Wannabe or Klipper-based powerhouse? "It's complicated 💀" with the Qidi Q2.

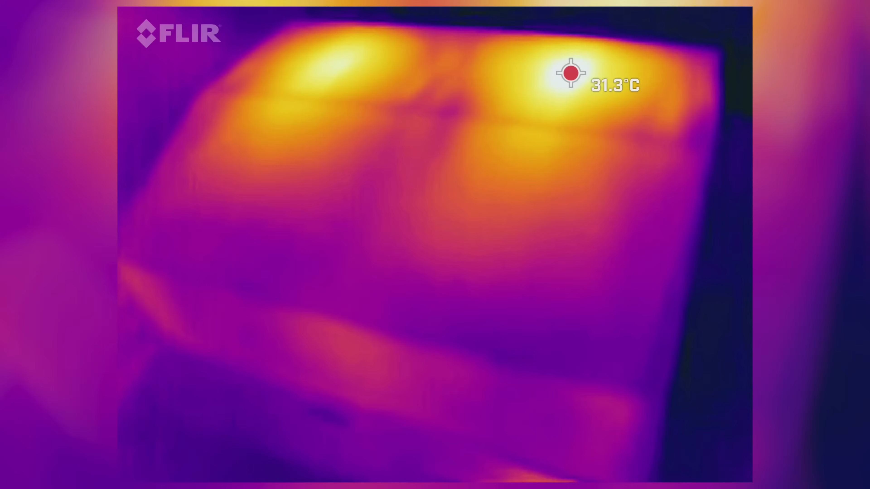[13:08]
On screen: spot 31.3°C
and the hotspot in there most likely is well above that.